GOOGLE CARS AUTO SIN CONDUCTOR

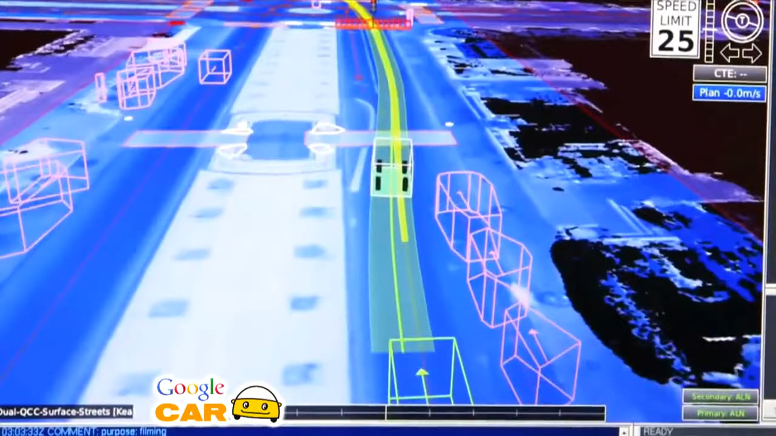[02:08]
planificando el viaje a través del sistema de cámaras ubicadas sobre la unidad.
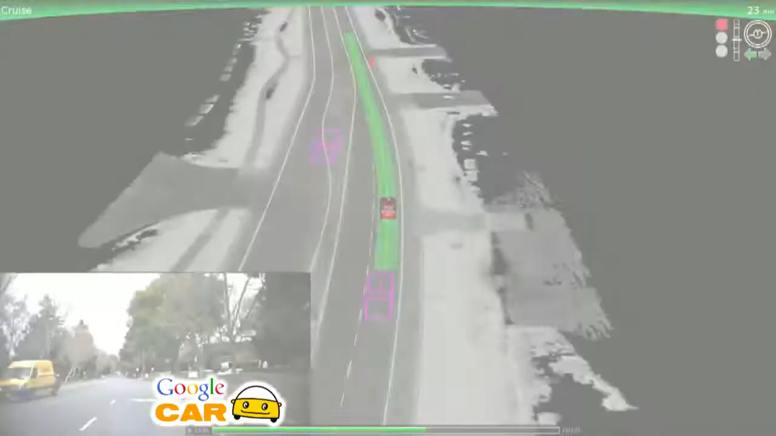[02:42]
esta puede detectar objetos y vehículos a una distancia de más de dos campos de fútbol en todas las direcciones,